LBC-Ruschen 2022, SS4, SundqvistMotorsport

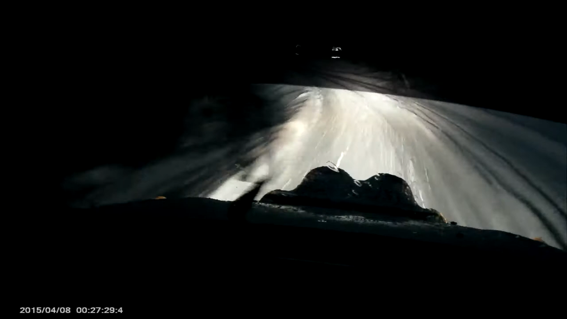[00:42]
Och öppnar och nyper något. 50, vänster 3, nyper.
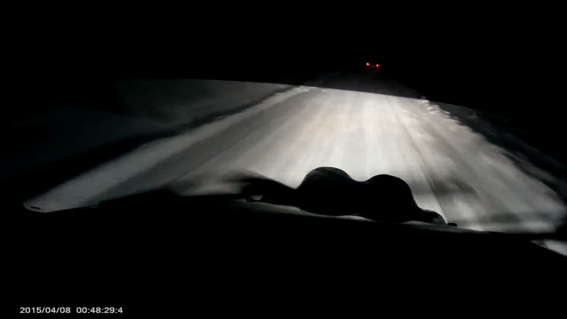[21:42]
Ja, vilken dåre. Höger 6, över krön. 150. Vänster 3, minus. Över krön. 250. Sen mot. litet krön. Till vänster 4, plus. Nyper öppen. Vänster 4, 1 i vägskäl. Alltså, 4 som nyper 1 i vägskäl. 50. Han är bara att skita i honom.